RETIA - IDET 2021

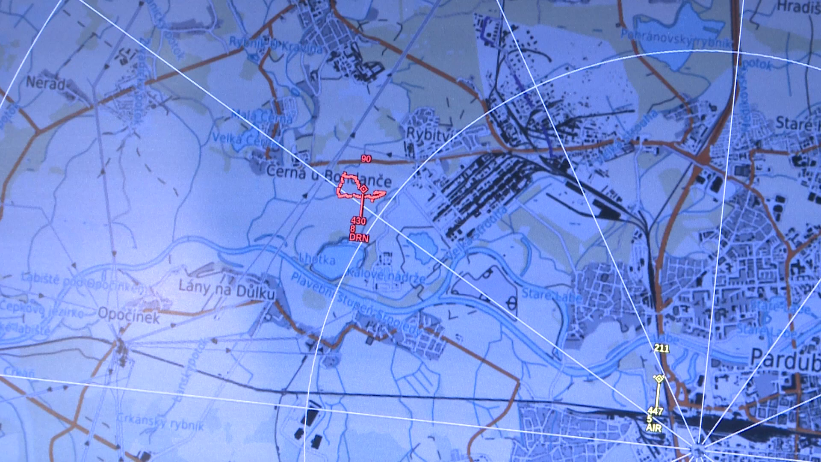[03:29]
jakým způsobem probíhá nějaká filtrace, nastavení toho radaru a jak vypadá ten finální výstup,
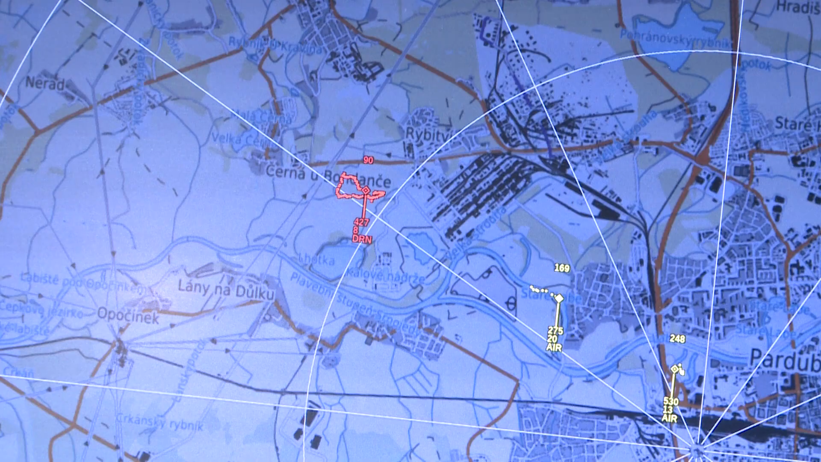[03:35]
který potom může zpracovat ten operátor pro nějakou následující akci.